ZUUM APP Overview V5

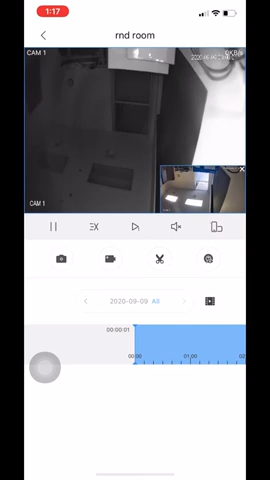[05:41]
So just for you guys to understand you may be wondering what this is. This is a new feature that we've implemented on the app. Which is called picture in picture. What this means is that you can view playback for that specific camera. While at the same time viewing the live image of what's currently going on. So this right here it is live footage of that camera right now. And this right here it is the playback. So now that we're under playback you can see that it does look very different from our previous app.
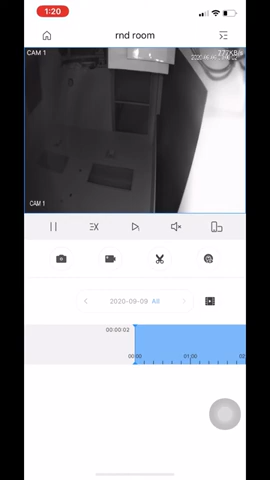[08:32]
If you do want to change the date all you have to do is click on here. You can see it pulls up the calendar of the current date that we are on.
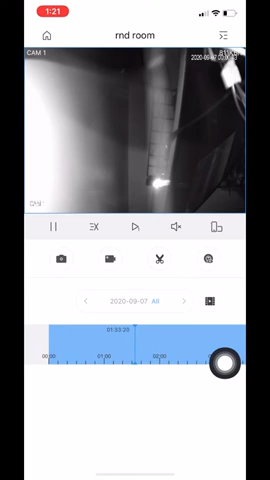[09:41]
If something happened later on. You can just scroll farther down the road. On the bar. And it will load up the footage.